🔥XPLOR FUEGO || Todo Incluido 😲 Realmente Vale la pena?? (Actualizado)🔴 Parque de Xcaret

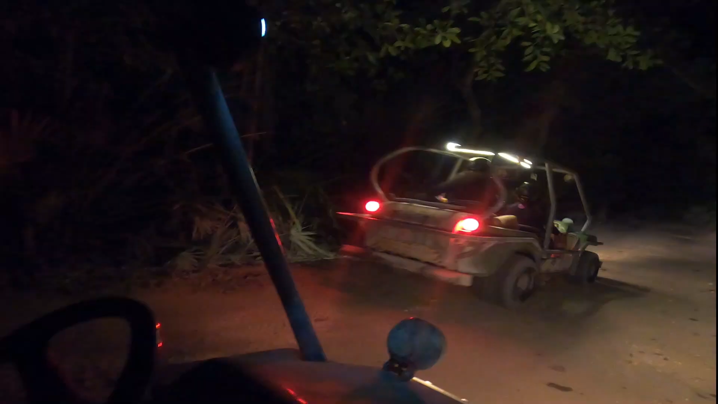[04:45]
Yo voy un poco más despacio, así que voy a dejar que me pasen los demás. Listo, ahora sí continuamos con nuestro trayecto.